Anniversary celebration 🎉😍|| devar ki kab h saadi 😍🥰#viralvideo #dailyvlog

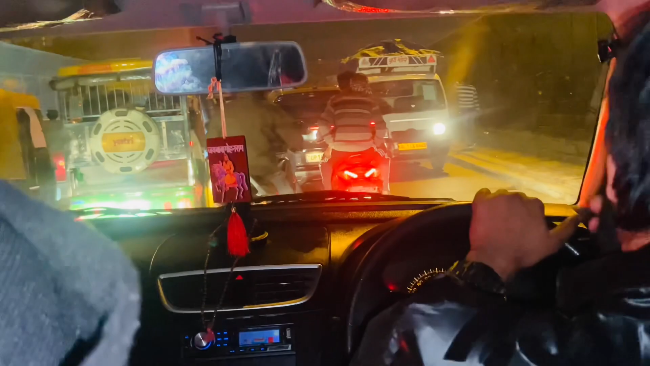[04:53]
हमारे ड्राइवर साथ चला रहे है गाड़ी जां देख लो आप कितना है इसी वजह से जो है क्योंकि आज बहुत ट्रैफिक है तो वजह से मैंने गाड़ी में मंगा लिए अपने मॉमोर कितना